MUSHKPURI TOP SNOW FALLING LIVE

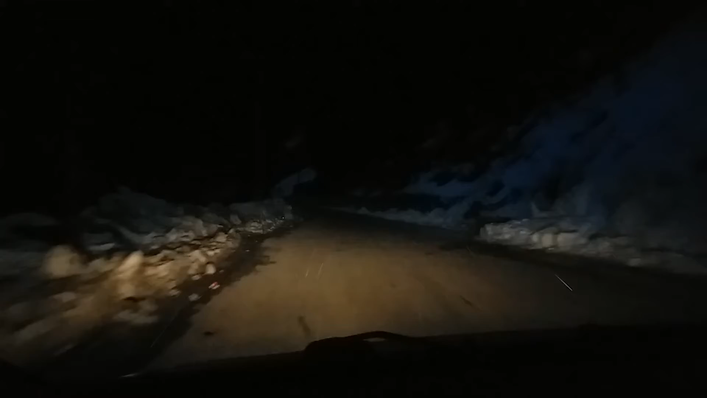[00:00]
hi this is Usman Mughal and you are watching my youtube channel beauty of Pakistan by Usman Mughal and you can see right above our windscreen snow falling right now we are at mushkpuri top beneath the mushkpuri top and we want to drag till the top but you can see the little drops of snow falling on our car